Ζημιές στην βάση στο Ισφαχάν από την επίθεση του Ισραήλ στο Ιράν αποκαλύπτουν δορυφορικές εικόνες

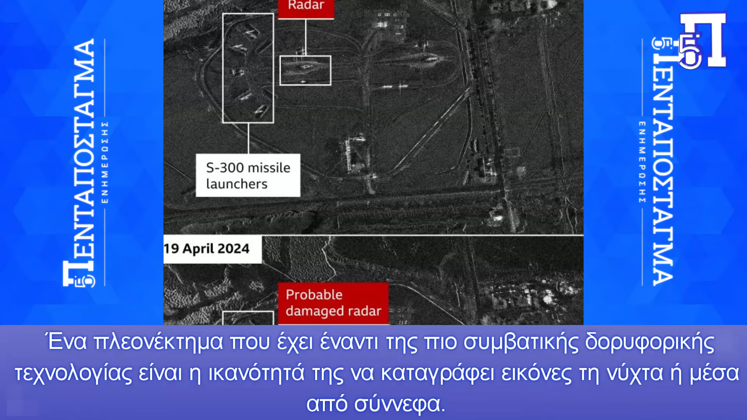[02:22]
Ένα πλεονέκτημα που έχει εναντί της πιο συμβατικής δορυφορικής τεχνολογίας είναι η ικανότητά της να καταγράφει εικόνες στη νύχτα ή μέσα από σύννεφα.